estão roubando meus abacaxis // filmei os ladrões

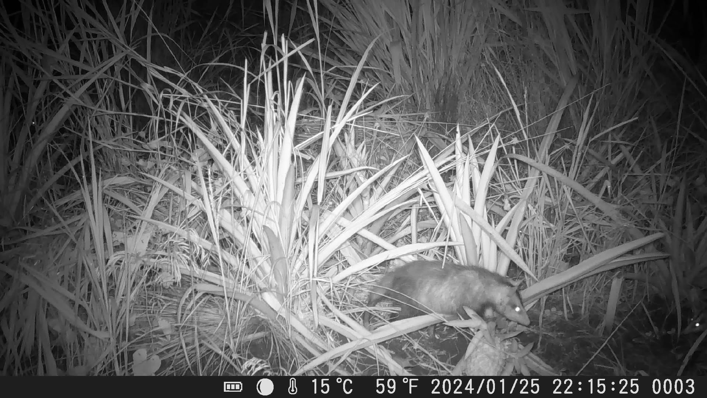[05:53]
E tá aí o culpado. O pior é que eu achava, que nem eu falei, eu achei que fosse a cutia que estivesse comendo. Na gravação aí não aparece ele derrubando o abacaxi, porém já aparece direto ele saindo do meio do que nem ele tá aqui agora, né? Então pode que, né? Apenas não apareceu, né?
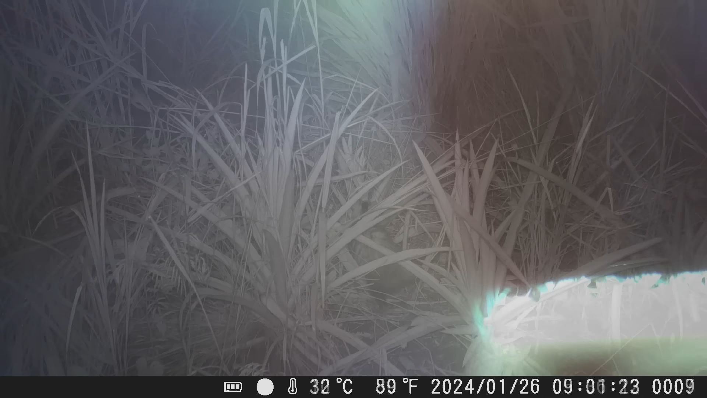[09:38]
Mas ele veio para fazer mal um lanchinho de manhã cedo para terminar com o abacaxi. Viu? Ainda que eles comem e acabam com tudo, sabe?
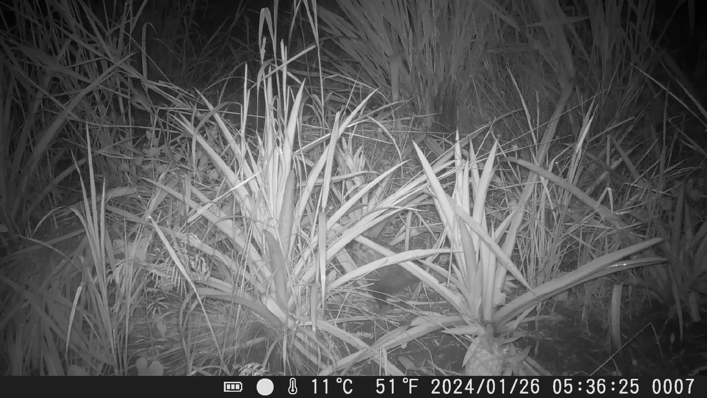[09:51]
Porque eu me dá raiva daqueles bichos que bicam um pedacinho e deixam lá, sabe? Esse daí não, pelo menos elas comem inteira, né? Fica só as cascas e a coroa mesmo. Um pouco das cascas, né? Porque até as cascas elas roem tudo. Mas isso me levanta mais um problema, né? Agora eu vou ter que dar um jeito nisso aí. Eu vou ter que dar um jeito de conter eles. Eu tô até pensando, assim que eu fizer a parte da cerca da horta ali,